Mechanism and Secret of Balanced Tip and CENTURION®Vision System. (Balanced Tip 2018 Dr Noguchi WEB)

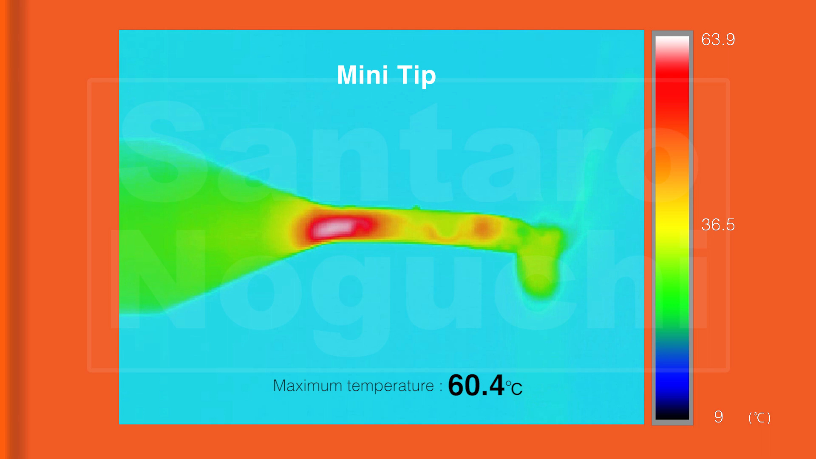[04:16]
On screen: max 60.4°C, scale top 63.9°C, scale bottom 9°C
In contrast, the highest temperature reached by the balance tip was 32 degrees centigrade.
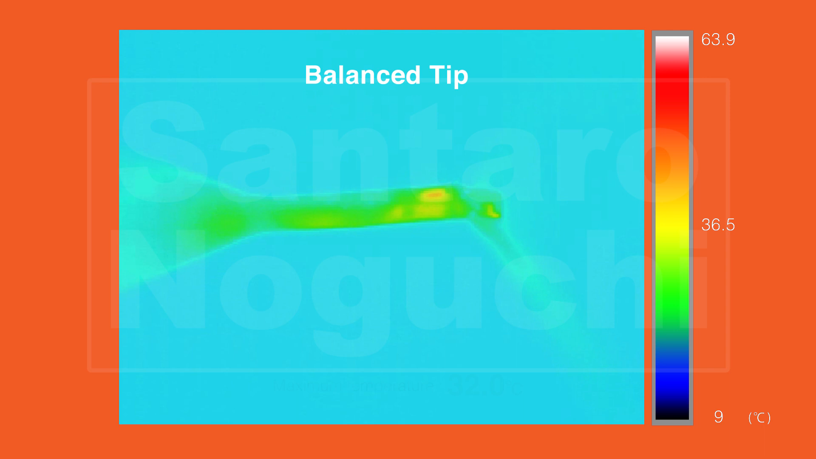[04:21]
On screen: scale top 63.9°C, scale bottom 9°C
These findings indicate that the important rotational force is transmitted and lost throughout the shaft, especially in the mini tip.